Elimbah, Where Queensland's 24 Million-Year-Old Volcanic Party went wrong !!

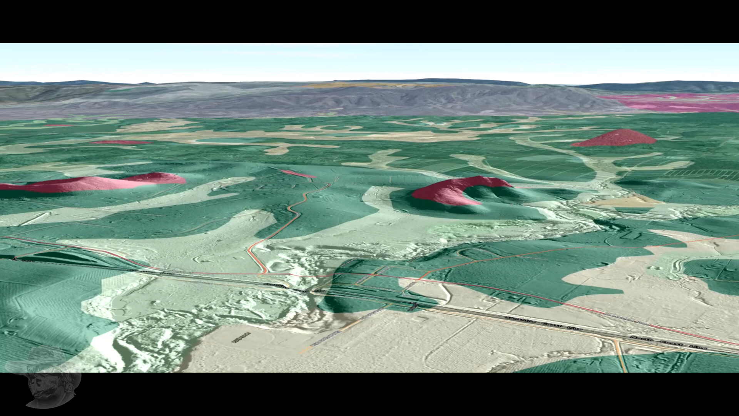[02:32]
The light green and the yellowy colour is gravels and alluvial deposits. And the red are trackite intrusions.
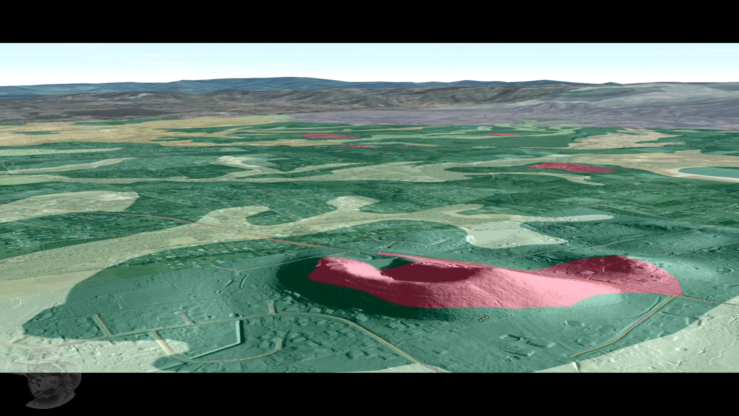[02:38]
So there's Mount, well, Saddleback, or it's got a few names. Just looking through here, here's the way it goes.
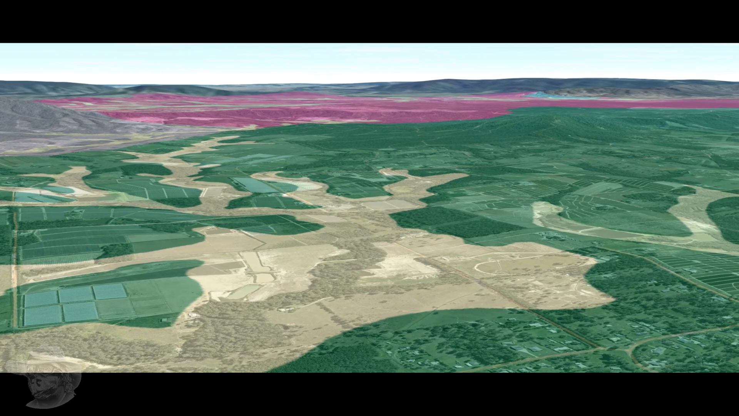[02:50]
The Landsborough Sandstone's always been cut by rivers. There's Mount Mickity Bummelbry there, and the other guys over the back there,
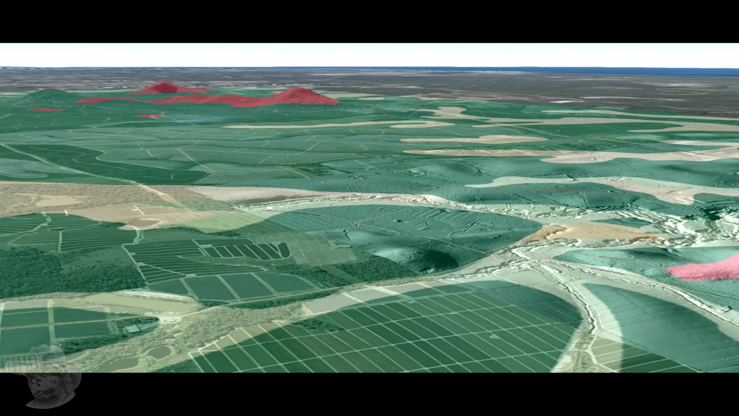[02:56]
and of course Mount Alimba or the Saddleback, whichever.
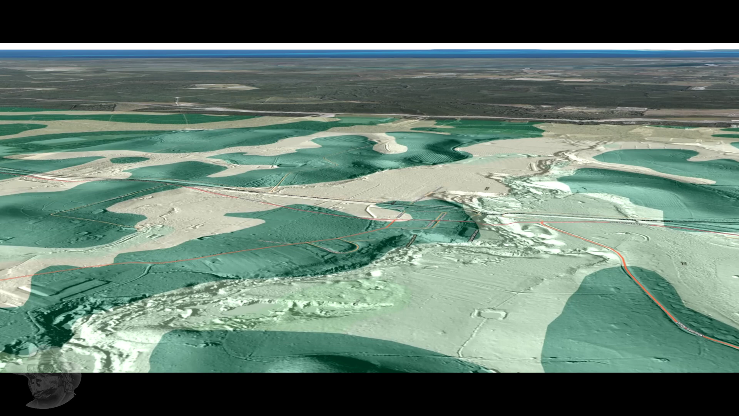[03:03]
And here's Alimba there, the railway line going through, and you can see it's on a little peninsula of the Landsborough Sandstone. Let's have a look a bit more detail.